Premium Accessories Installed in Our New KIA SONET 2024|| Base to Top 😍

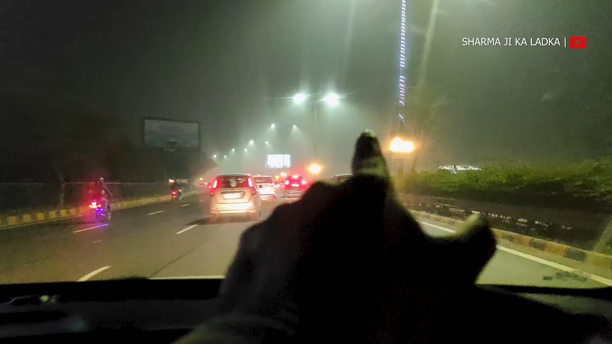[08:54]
सब्सक्राइब नहीं चलती हिए और स्पीड मेटर वगारा के और स्थी तॉ स्पीड दीव्य यह यह जो बढ़ी तीस पर चला रहे हैं बड़ी बड़ी गाडी जाए यह बड़ी जा रही है यह तीस पर मैरा भाइशा फिर मेरे कोई साइड में कुट मार करके निकल ना प�
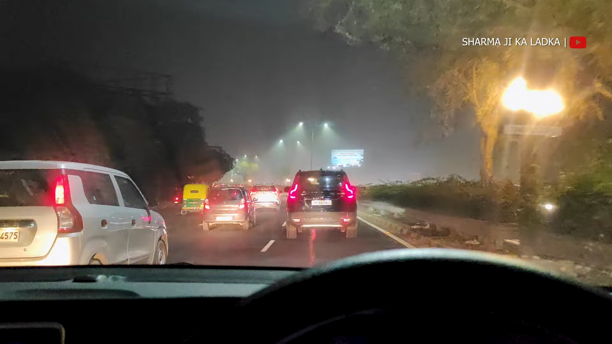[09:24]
सब जब मैं रात को दोग वजे चला